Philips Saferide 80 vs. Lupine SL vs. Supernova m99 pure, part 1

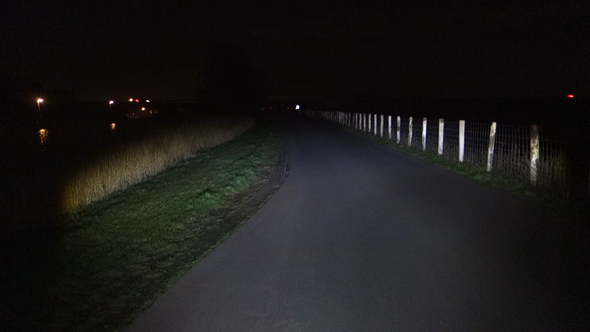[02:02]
I must switch I'm going to play M99 pure Should give approximately 500 lumen It has a little bit higher intensity at the top so you can see a little bit further with it but it's not really important because with all these lamps you can see about 70 meters or so